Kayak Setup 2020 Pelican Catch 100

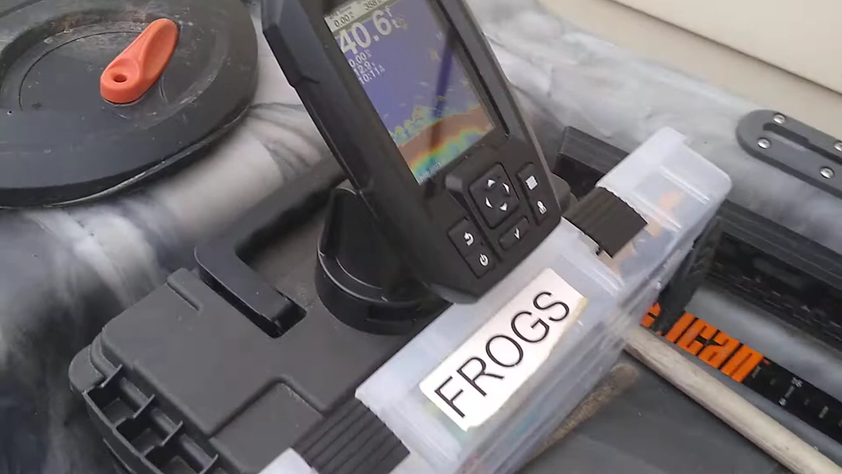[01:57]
Got a Garmin Striker 4. Standard issue.
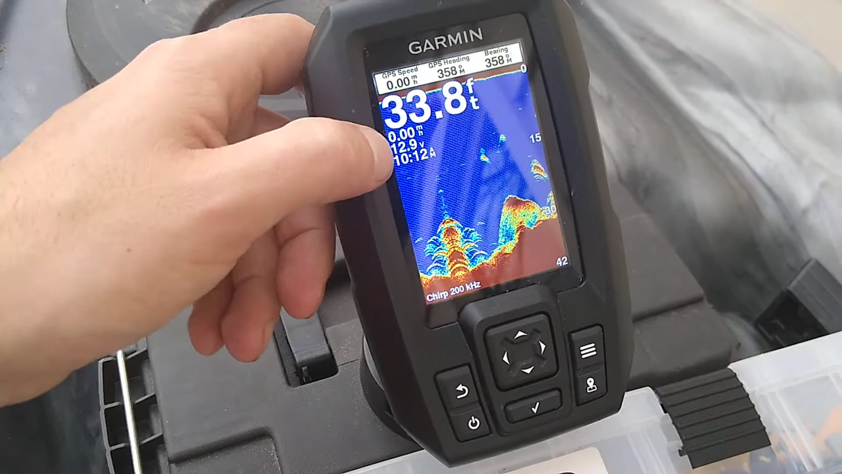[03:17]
On screen: depth 33.8 ft
The cool part here is that. It'll show your voltage. I want to get like a proper. Volt meter.
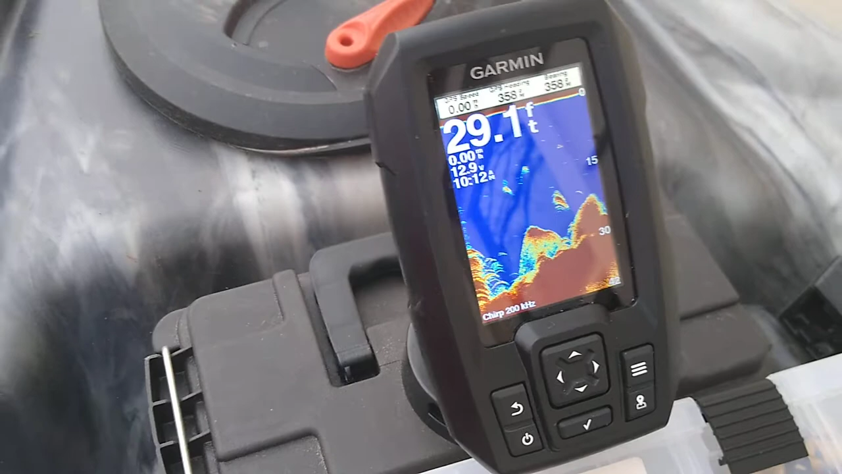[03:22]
On screen: depth 29.1 ft
Just so I can keep a better track of it. Uh. You can get lost on it.
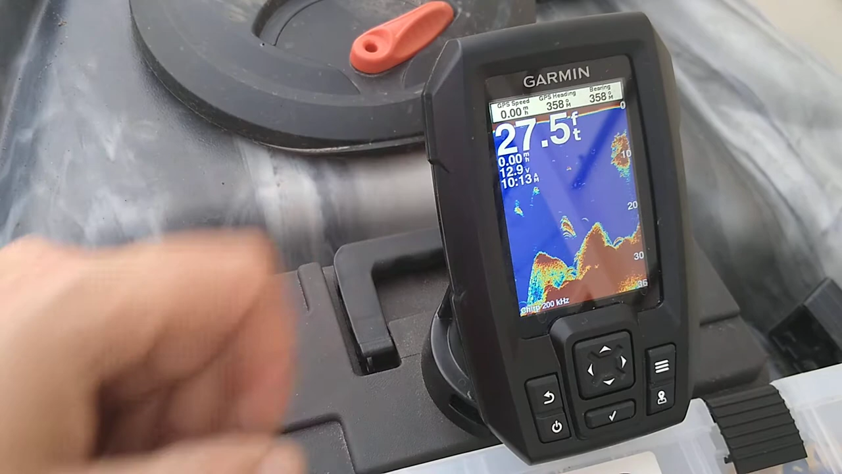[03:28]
On screen: depth 27.5 ft
If you're not really paying attention to it. Something I can glance down to. It'd be cool. Uh. And that's probably going to come from.